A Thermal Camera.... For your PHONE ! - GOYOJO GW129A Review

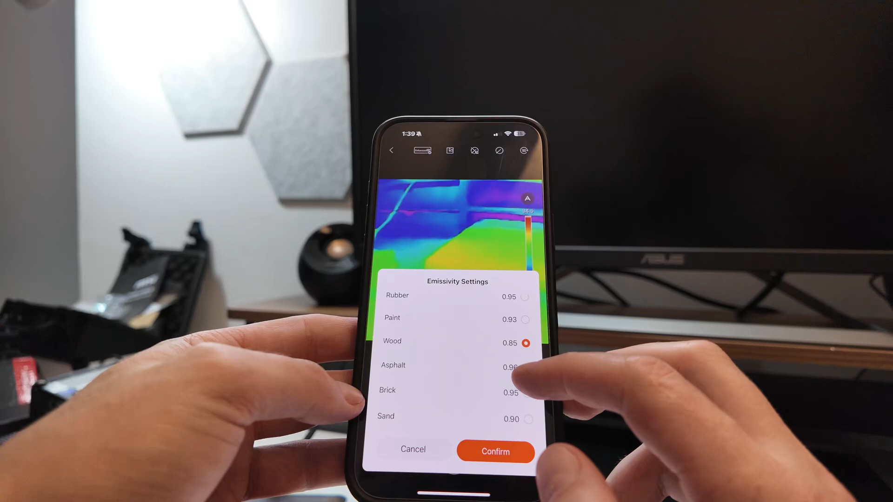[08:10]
So if you have a big pile of wood, I guess it's going to keep the heat and it's not going to give it off very much, keep the infrared.
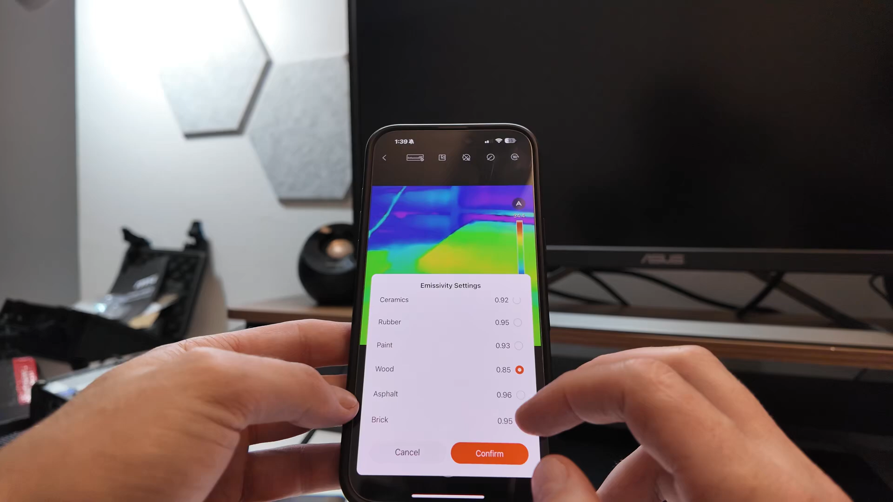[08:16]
I'm just calling it heat because this is working in infrared. It's not really exactly heat per se, but it kind of is.
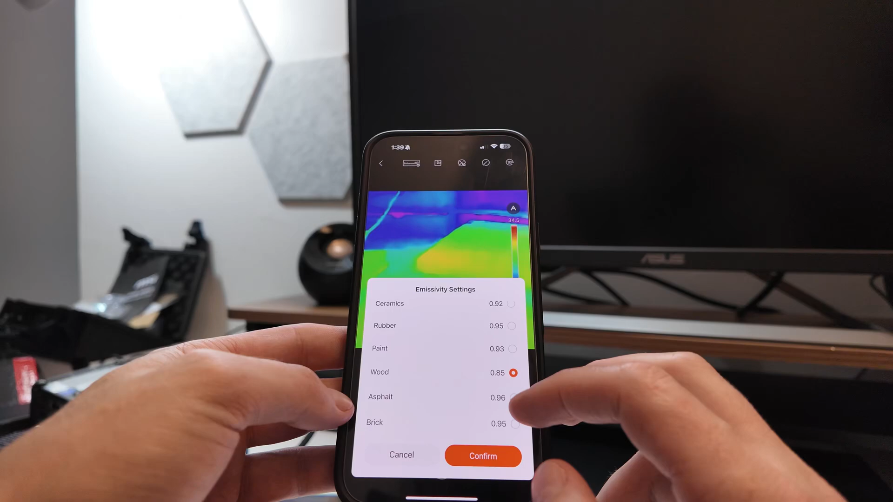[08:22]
So I guess wood, anyways, so, you know, ceramics, you can, you can standardize, but what you're looking at here.
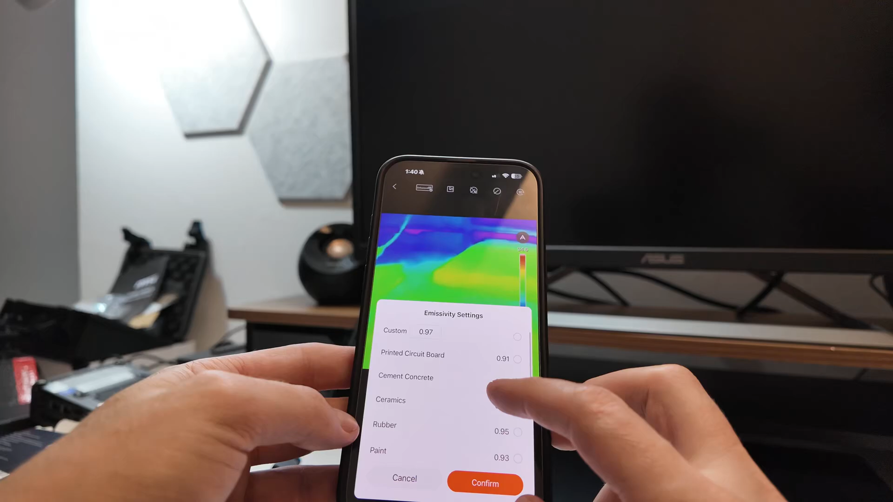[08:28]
So if we went cardboard, where did that go? I lost it.
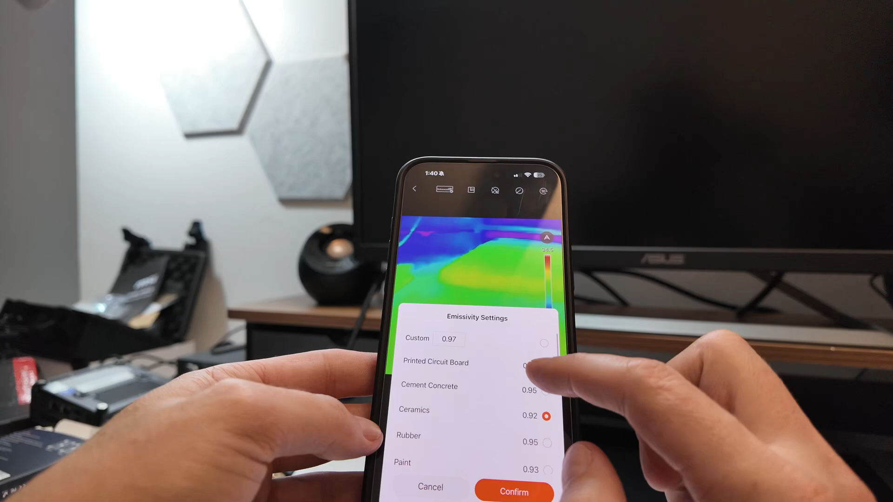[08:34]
Printed circuit board would be like in my wall. If you were trying to look at that kind of stuff. Cemented concrete.
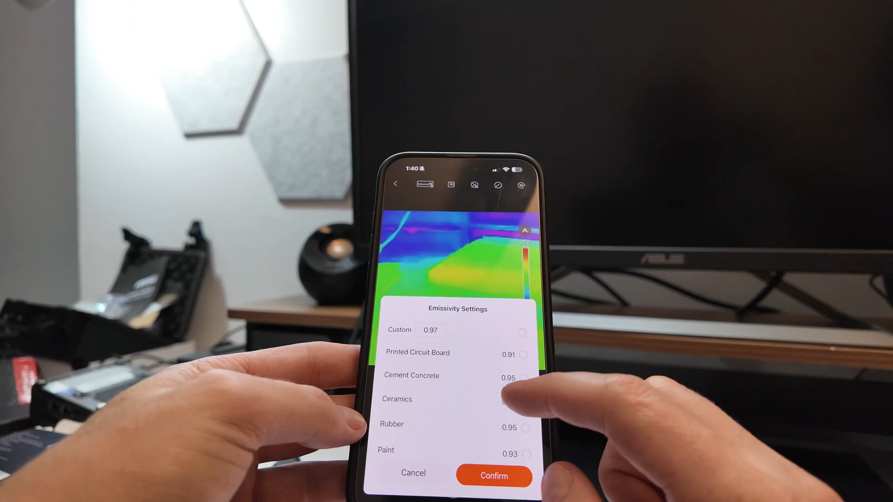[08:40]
If you're outdoors, paint. Let's do paint. Right? And that will just help standardize what we're looking at here.
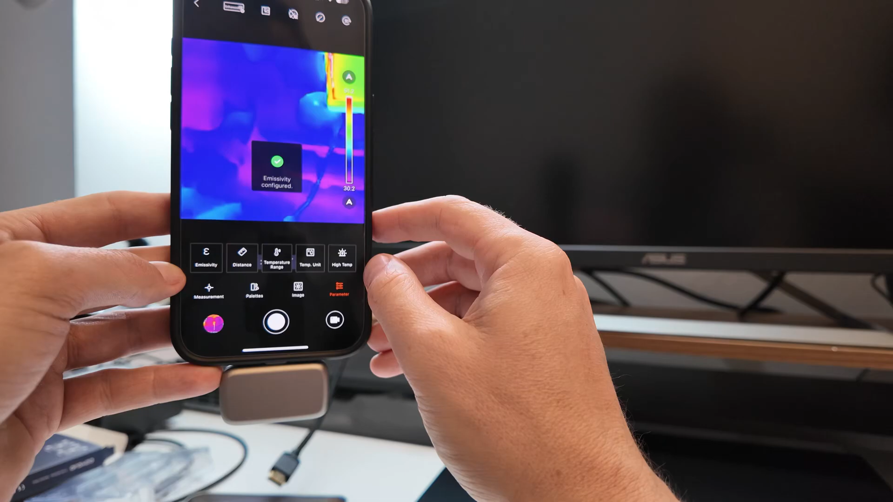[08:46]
Right? So if I'm doing measurements on paint, it might have a little,
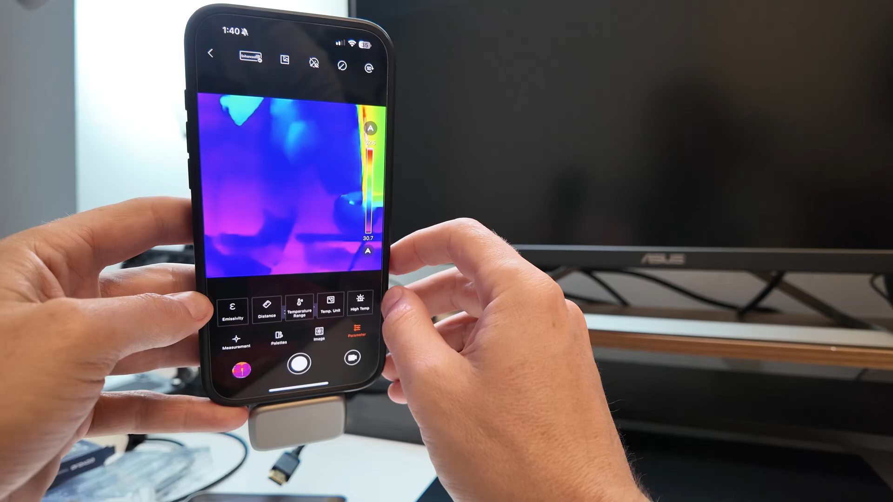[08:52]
like it's going to have a different behavior than, you know, plastic or metal. They're going to behave differently.
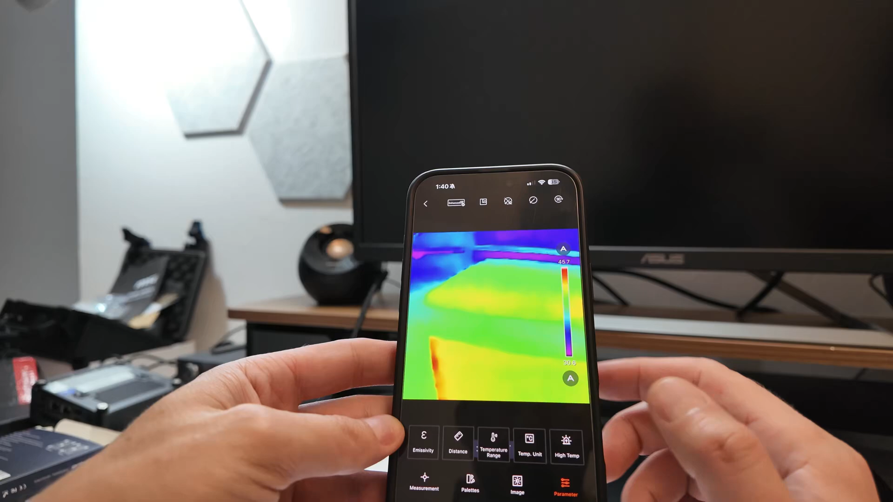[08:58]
So if I'm looking at a certain type of, you can just probably leave it generally default for a lot of stuff.
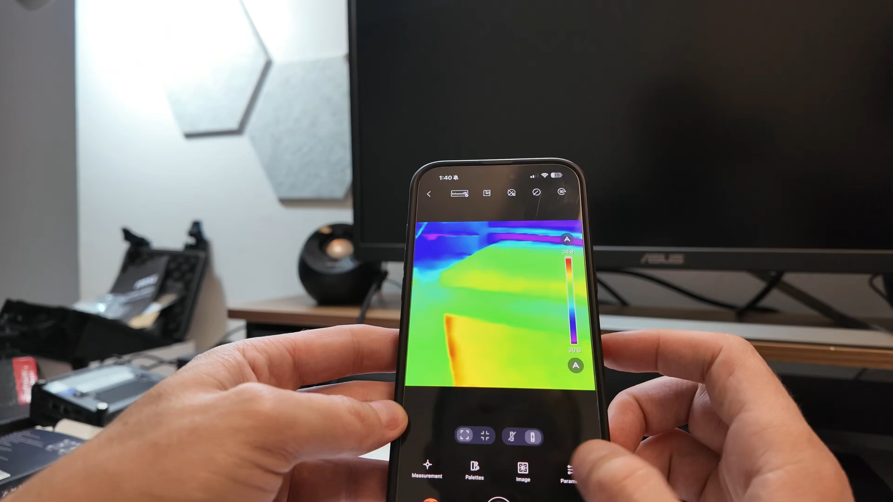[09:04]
Where did that go? But if you're looking at specific types of materials, like if you're doing asphalt type measurements,
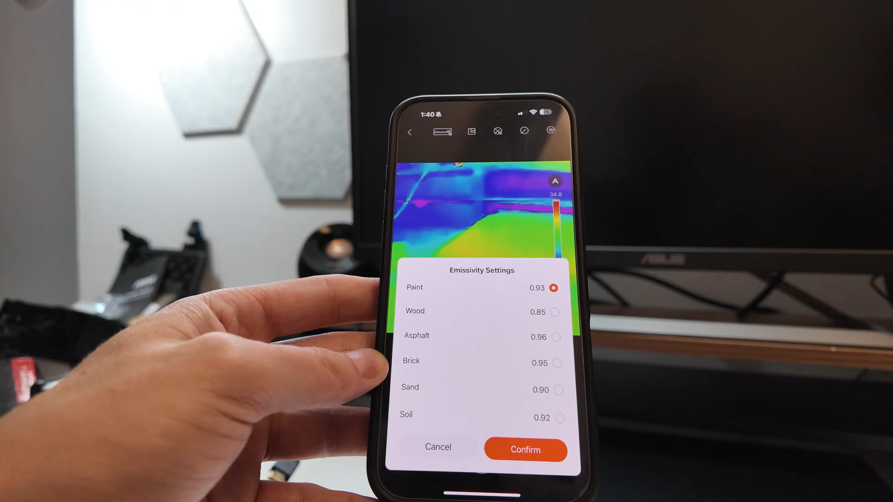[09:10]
if you're using it for your road engineer, you're looking at asphalt, you probably want to standardize for that. If you're looking at buildings from the outside and you have brick, maybe that. If you're looking at some type of sediment type or sand, combination of both, you probably want to standardize it for that.
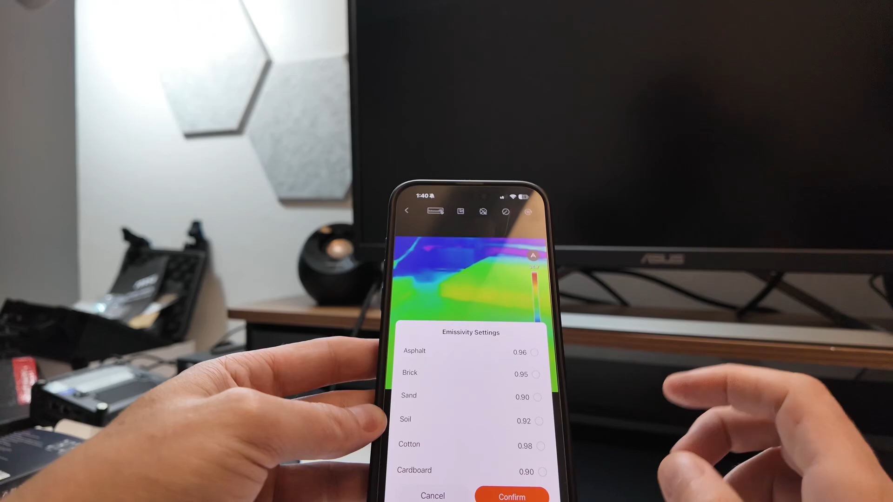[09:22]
It's cool that it has that. Distance. Configure the distance. So that's how far something is.
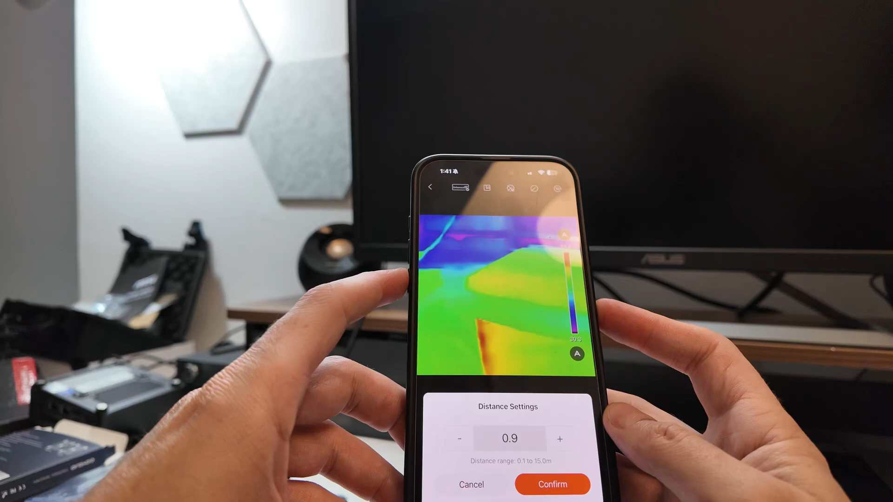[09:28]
0.9, I'm never going to be doing it that far. So for me, I mean, probably looking at 30 to 40 centimeters is pretty typical for me.
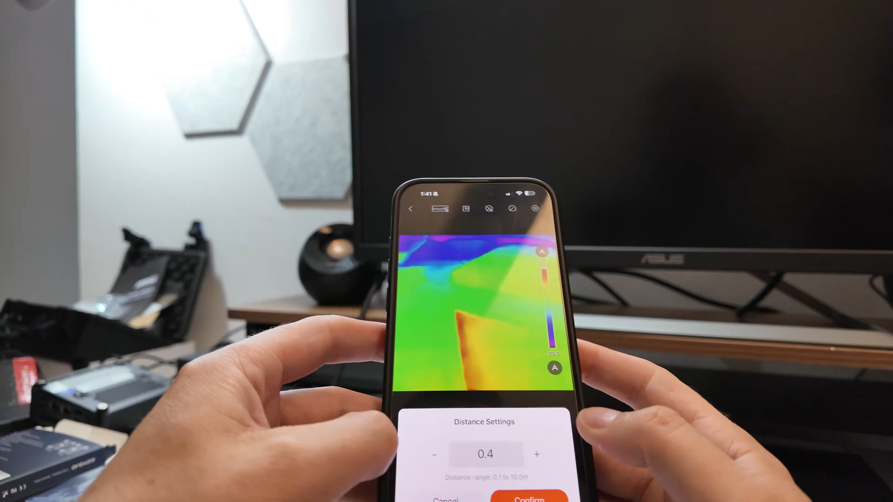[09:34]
So I would typically probably be like that because I'm going to be doing stuff up close, right?
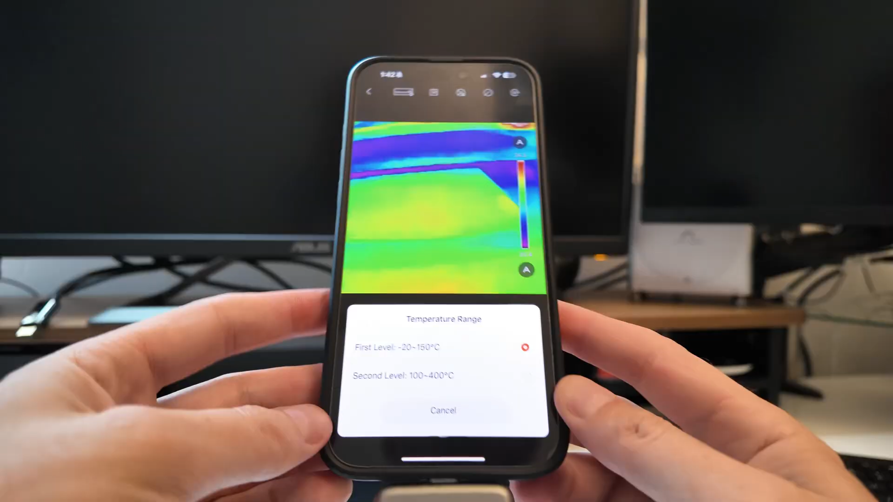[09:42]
I'm going to be working within 100 to 400 degrees Celsius. I kind of even know what it's going to do if I do that because there's nothing in this room that's that hot. It might just kind of like freak out. Yeah. It just kind of freaks out, right?
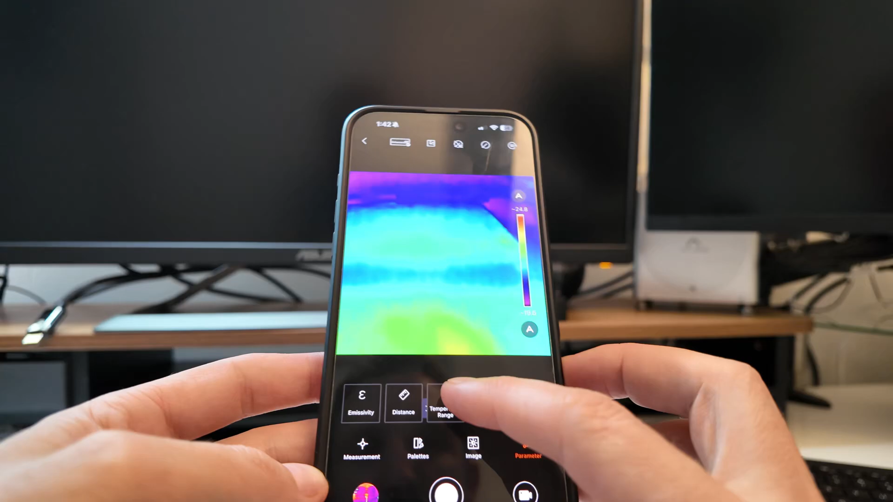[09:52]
Because it's like, what the f... What's going on? Um, but I won't ever be working within those ranges in my profession.
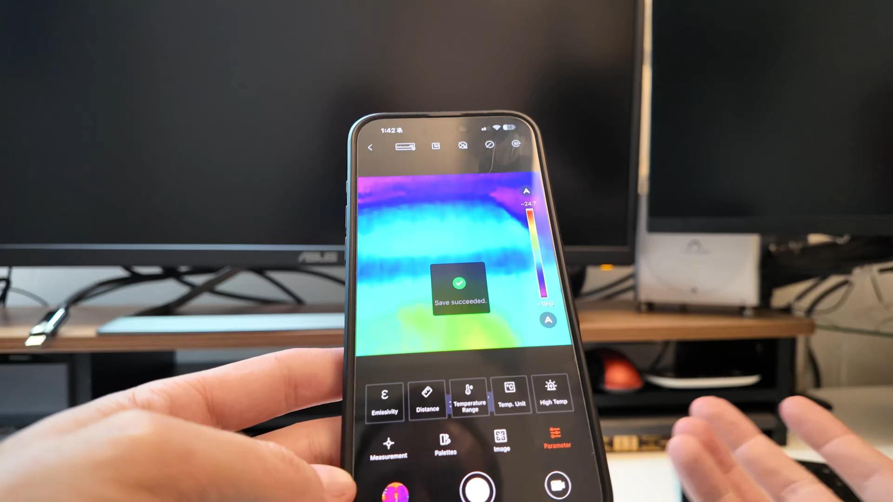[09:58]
Like that's hot. 150 degrees. If I have any electronics that I'm reviewing that are around 150 degrees, it's bad news bears.
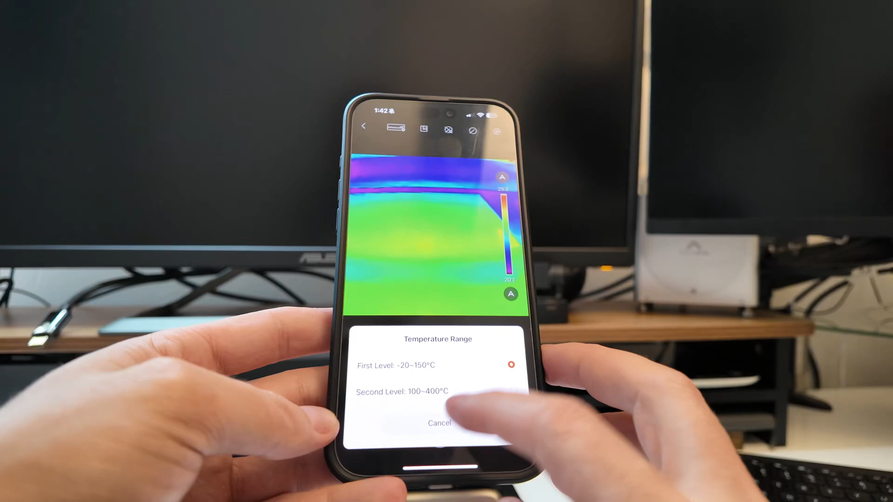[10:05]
Temperature unit, Fahrenheit, Kelvin, Celsius. I'm Canadian, so I use Celsius and I understand it better.